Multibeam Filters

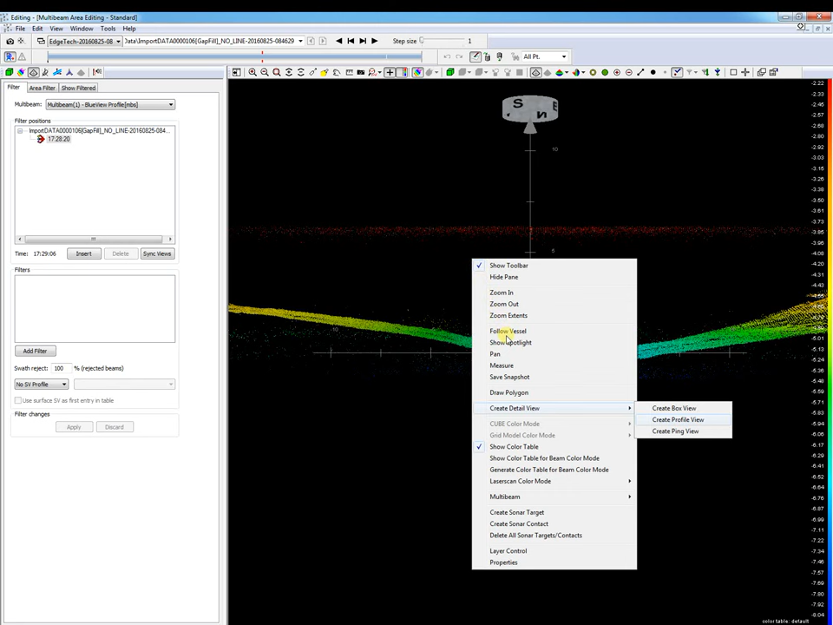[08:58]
Select from the context menu create detail view and select the create profile view menu item.
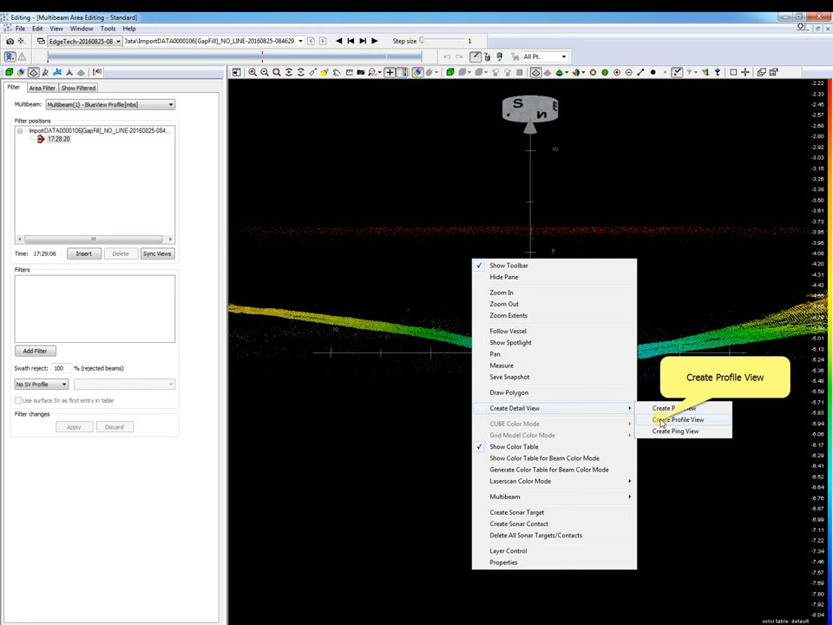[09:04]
Draw a profile box.
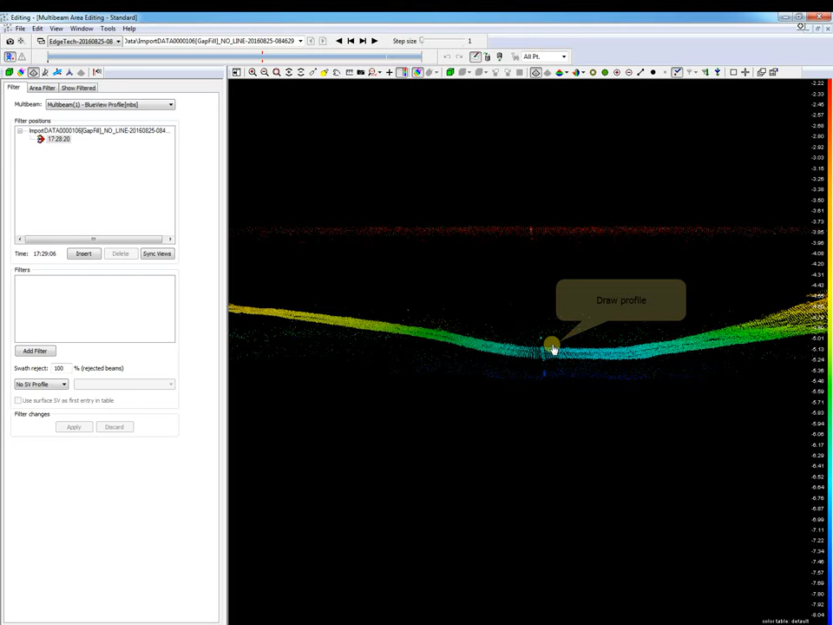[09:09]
And there we have our profile where we can see our depths.
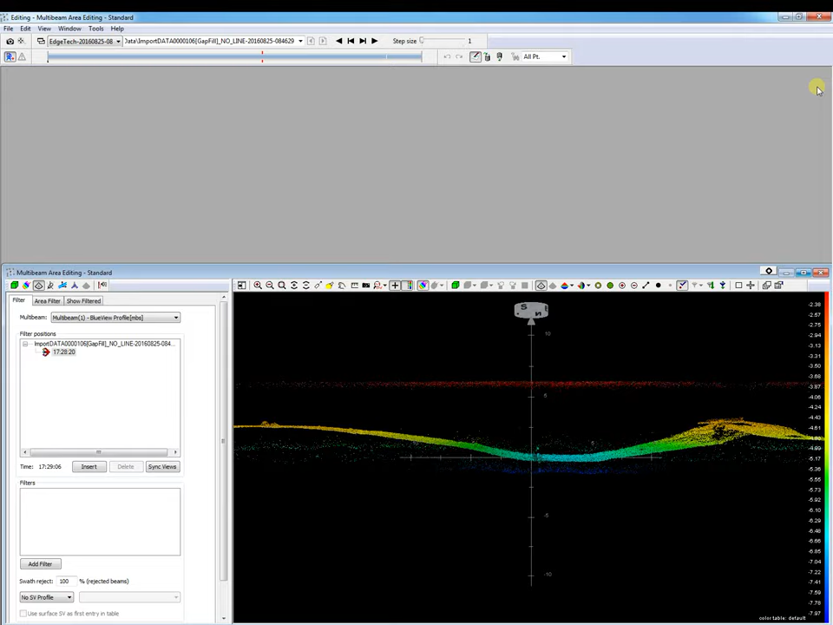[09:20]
So now we add our depth filter.
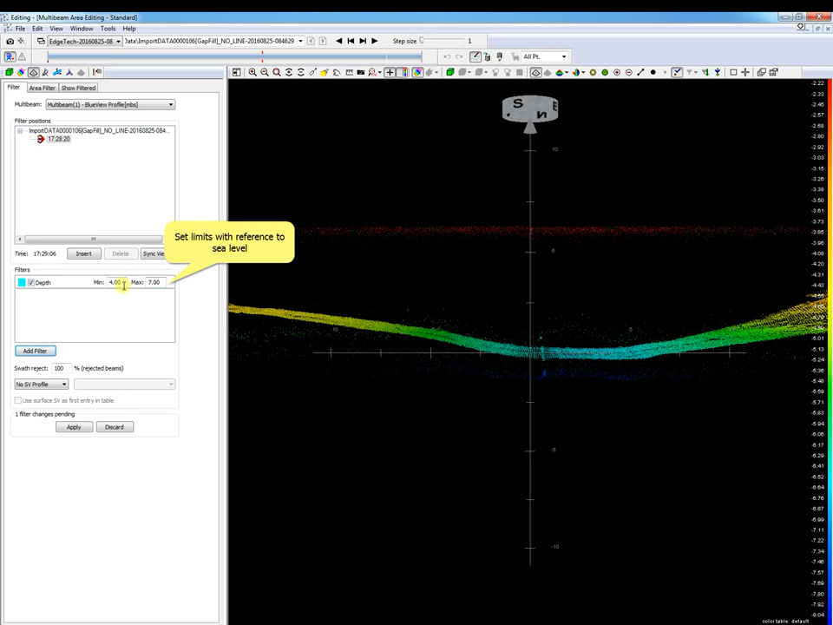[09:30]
Set the depth limits with reference to the sea level. And when we apply the filter we see that our disturbance is removed.
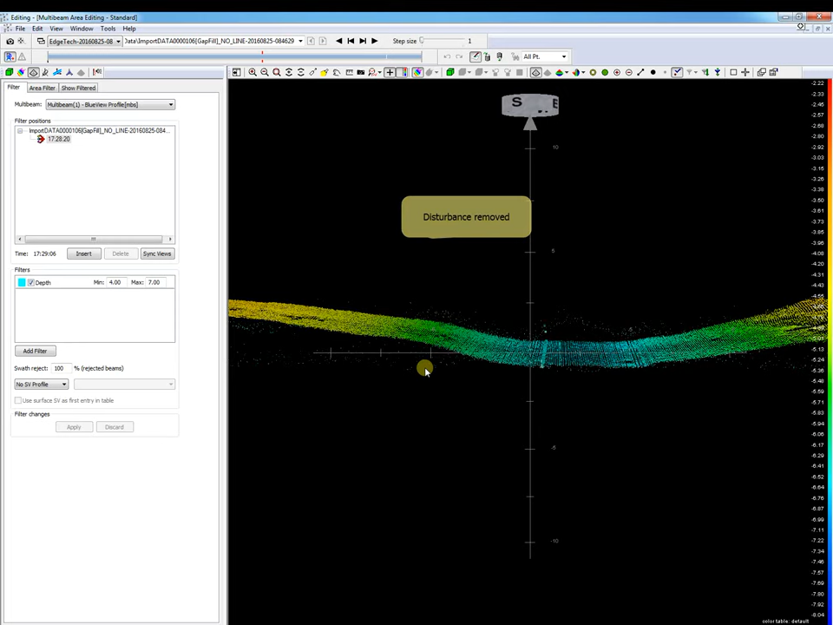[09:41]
Be careful with your defined limits.
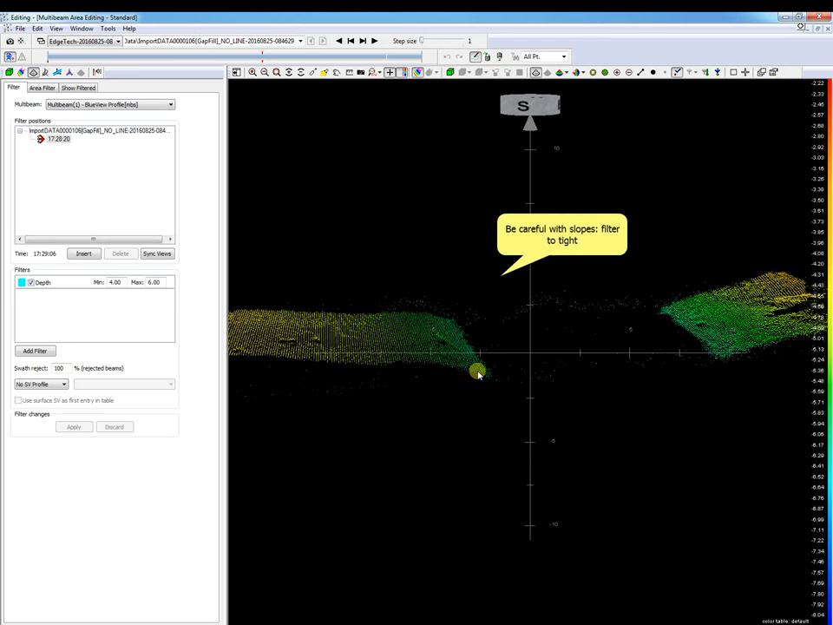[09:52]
If they are set too tight real data may be removed. As we see.
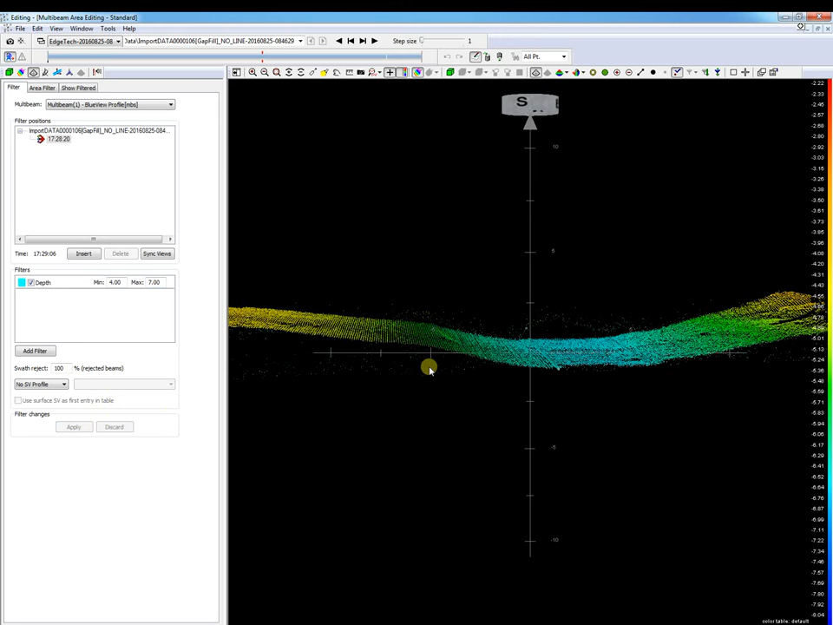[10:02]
And now the slope filter. A beam is rejected if the angle between two adjacent points and the pane is higher as a set angle.
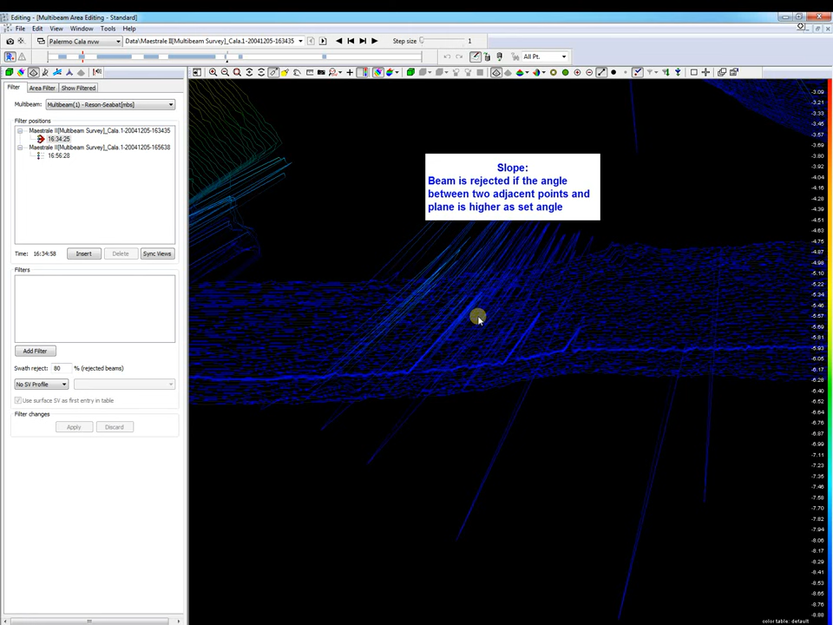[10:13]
In the next file set we see disturbance.
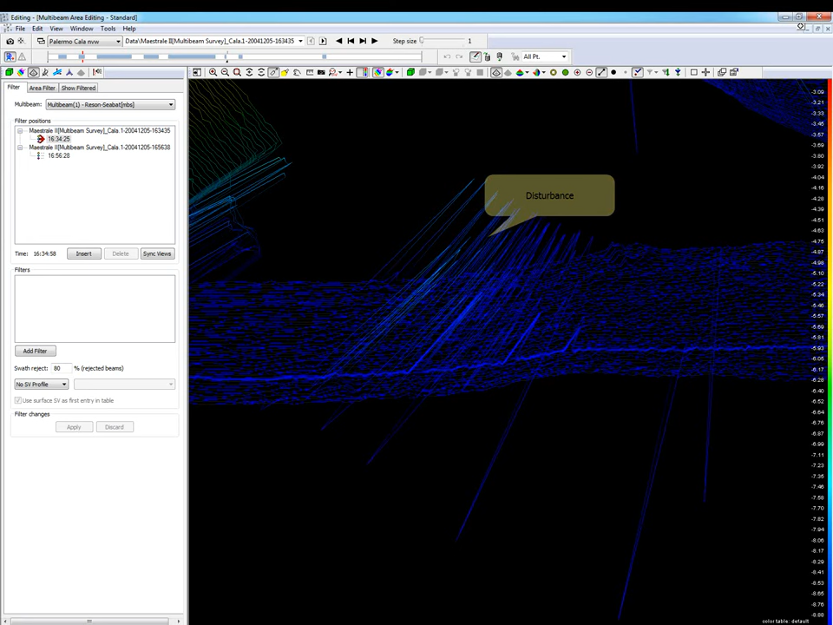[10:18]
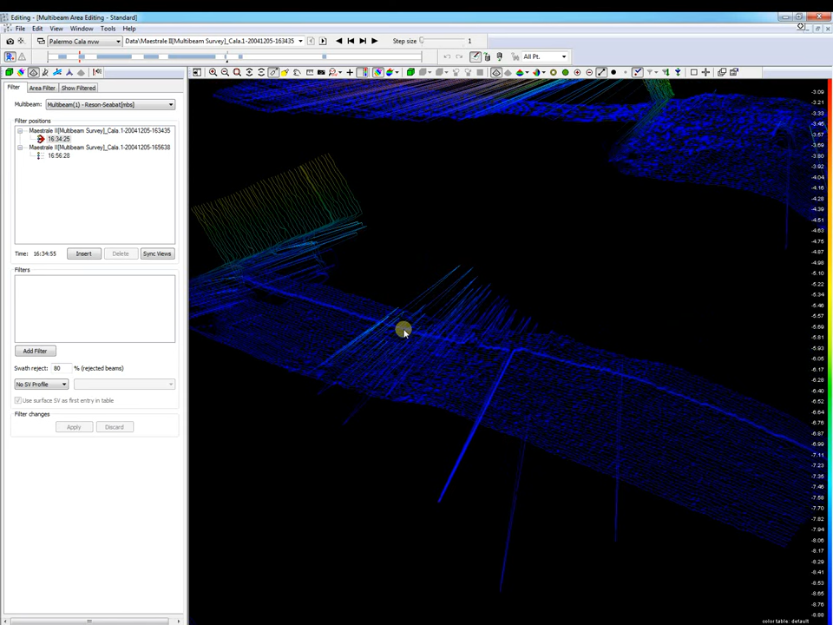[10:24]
But when we add the slope filter we will see that our disturbance is removed.
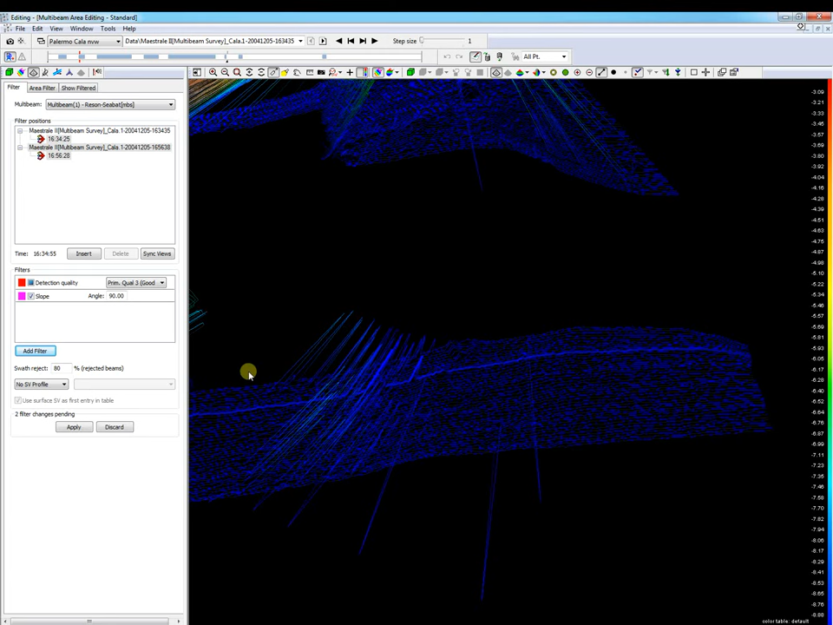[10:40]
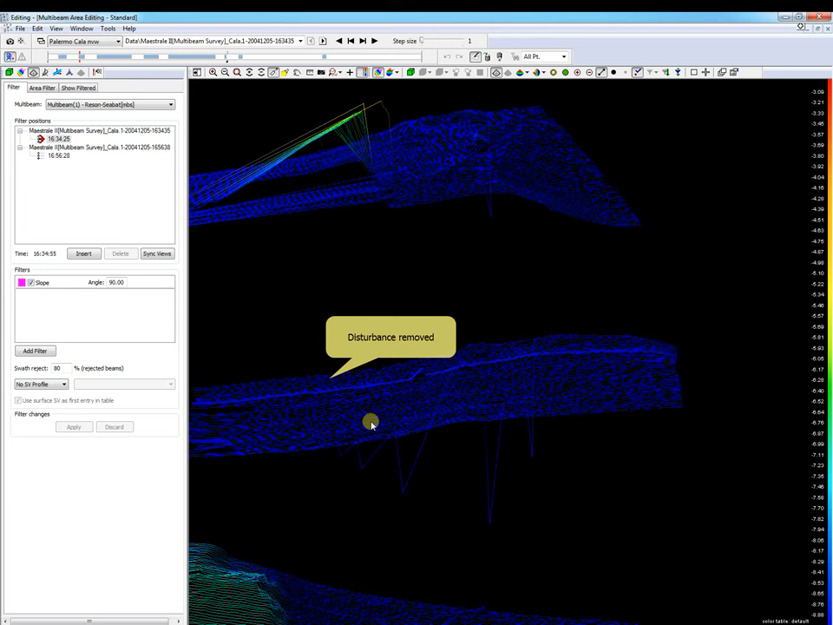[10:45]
However, also our object is now removed. So let's use the intersection filter. This filter rejects the middle point of tree points if the enclosed angle of the tree points is smaller as the set value. So we remove the slope filter. And add the intersection filter.
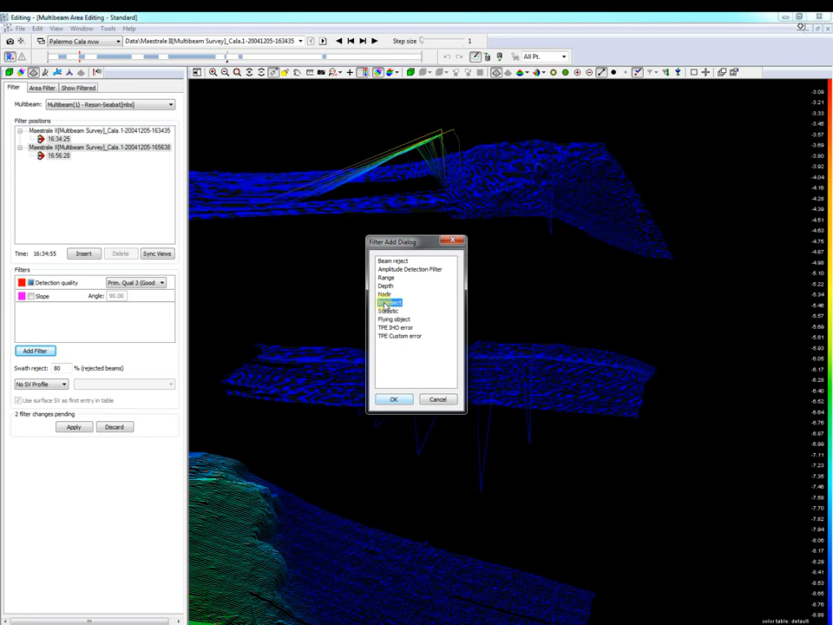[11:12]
We set our angle. And when we apply the filter we see that our disturbance is removed but our object is still there.